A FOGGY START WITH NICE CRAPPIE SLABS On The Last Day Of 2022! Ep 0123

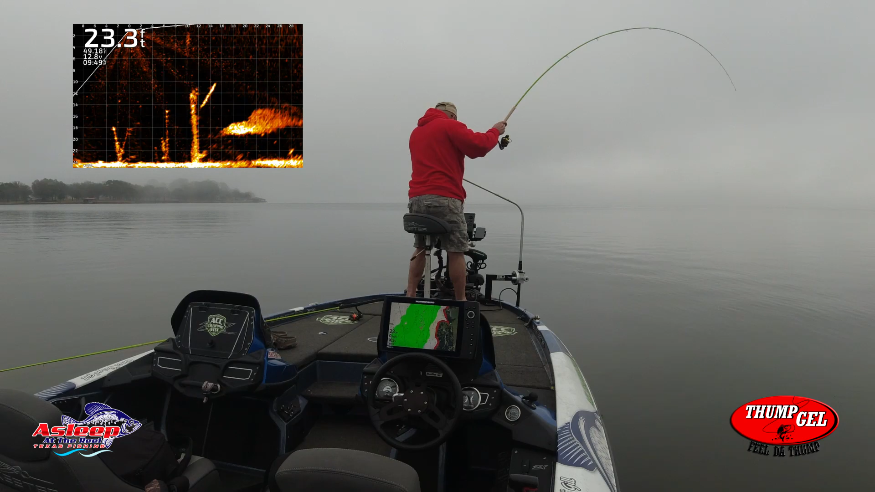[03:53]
fish got him decent fish all
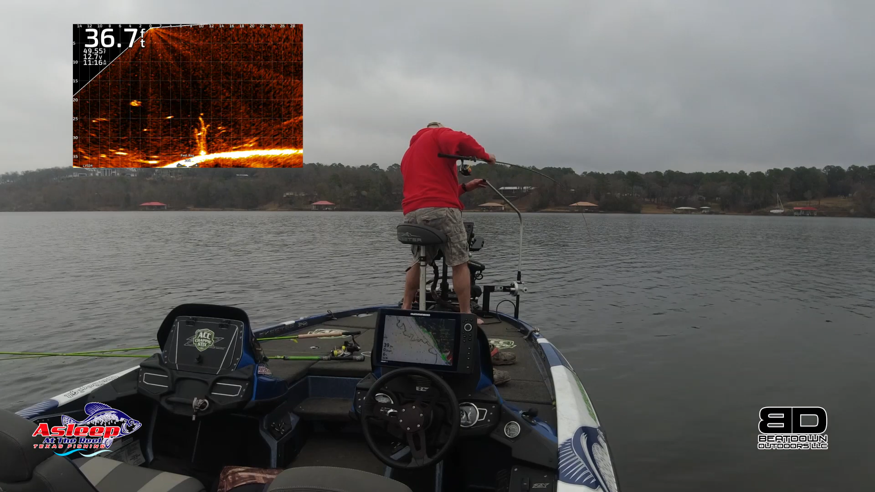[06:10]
got him got him got him I was just getting the live scoop or the active captain going because I was on the phone